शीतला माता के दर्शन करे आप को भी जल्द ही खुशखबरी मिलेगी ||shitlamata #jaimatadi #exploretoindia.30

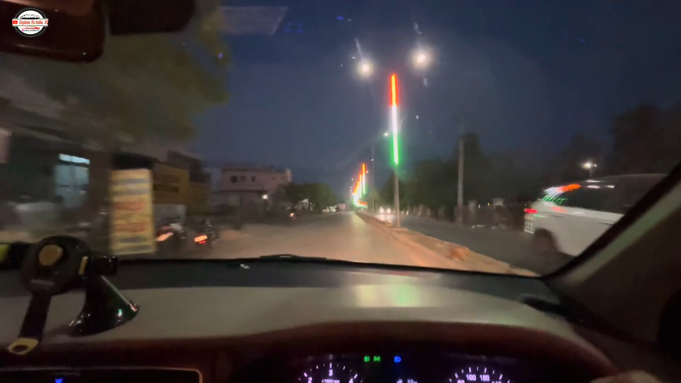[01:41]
वही जो तिरंगा लाइटें लगी हुई है।
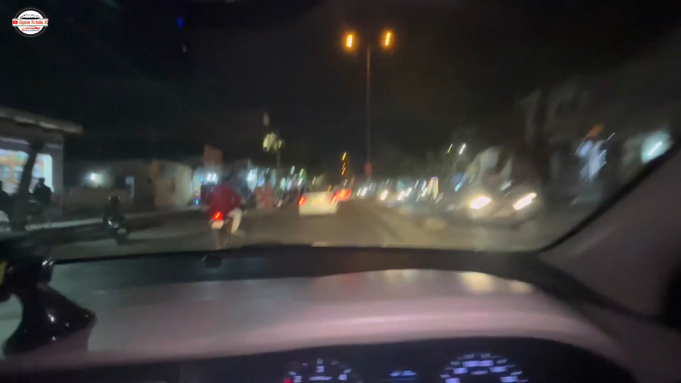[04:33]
और कल गाड़ी अपनी यहीं पर एक्सीडेंट हुई थी भाई, यहीं हुई थी अपनी गाड़ी कल एक्सीडेंट।